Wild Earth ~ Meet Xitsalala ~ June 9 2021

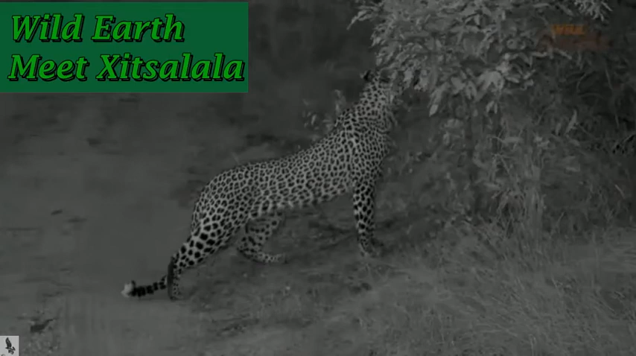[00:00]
All right, everybody. Look at that beautiful young male leopard. Looks to have, I'm not sure what he's found there on that bush, but he's been on the road for quite some time.
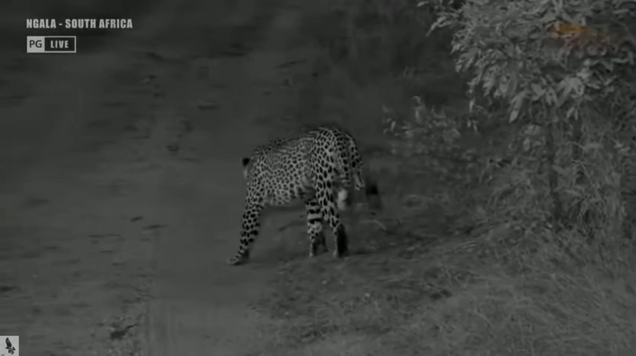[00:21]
We've been following him and it looks like he's been on a few scents every now and again, just here and there, stops every time and again. He's one of the young male that was born in the property. I think it's just somewhere around two years, not close to us, two years right now.
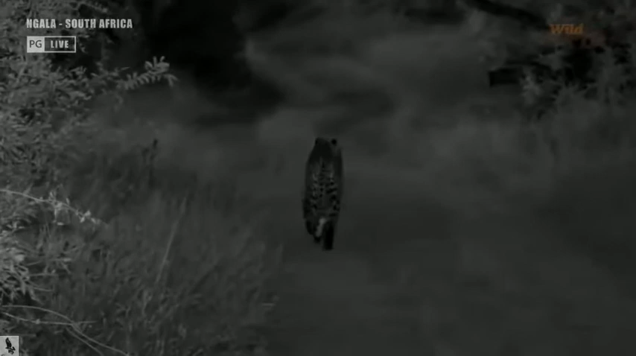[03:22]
He's moving and trying to survive throughout the territories of other leopards. He's hunting, he's scavenging, he has to steal from other leopards and all that stuff so that he can survive.
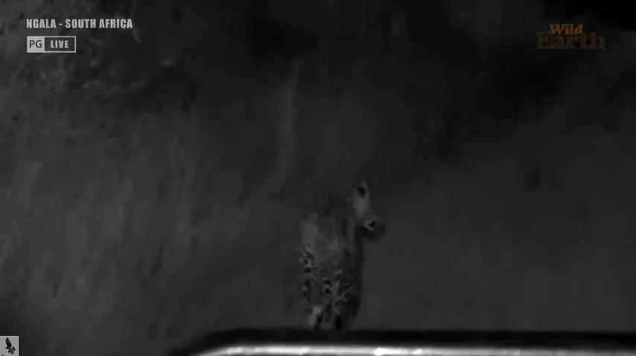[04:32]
And by the looks of it, I think he's gonna make a very large male one day. So I think we'll follow him for now, see where he goes. And I'll send you guys to John T in time. I see.
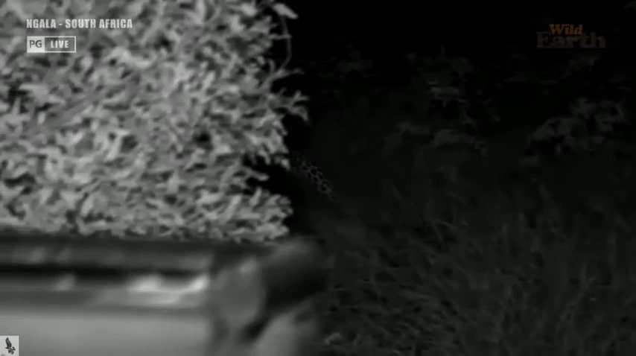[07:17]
And then I'll get back to you on that one. You can see now he's decided to go off-road and there's quite a lot of bushes and stuff that he can use for cover.
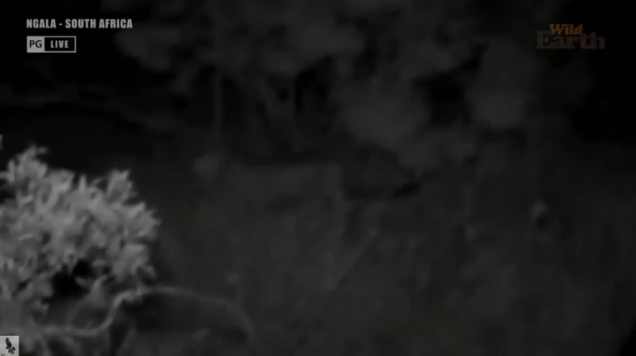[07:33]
It's going to disappear there behind that bush.